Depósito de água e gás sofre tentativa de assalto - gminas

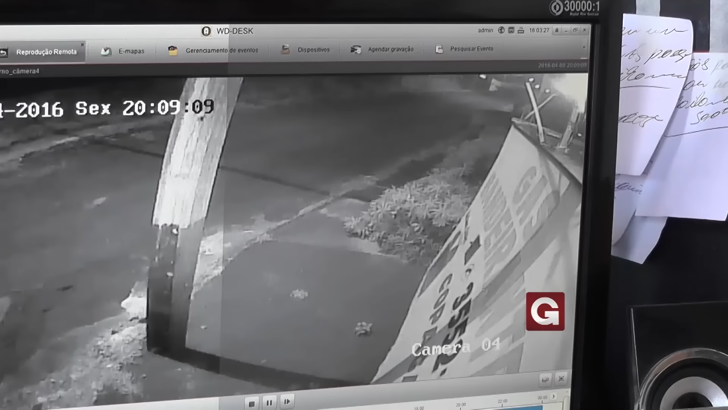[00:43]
desceu a pé, cobriu o rosto com um capuz, chegando no portão, só que o que ele não esperava era que o portão estava trancado.
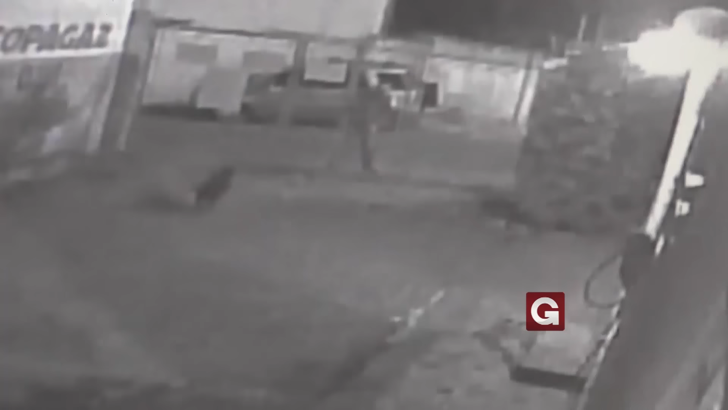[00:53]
Os cães avançaram no mesmo. O proprietário da empresa, então, chegou a tirar pedras no telhado dos vizinhos para chamar a atenção e a população ajudar ele, que estava sozinho na empresa. O rapaz vendo que não tinha como entrar na empresa e efetuar o assalto que ele queria, ele desistiu subindo a rua, deixando a bicicleta para trás. A polícia militar foi chamada no local, iniciou o rastreamento ao suspeito, mas até o momento ele não foi localizado.
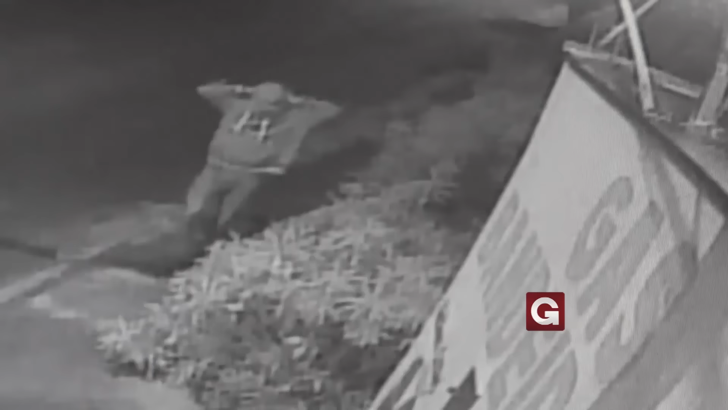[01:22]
Podemos ver aí pelas imagens que ao sair ele subiu correndo, segurando alguma coisa na cintura.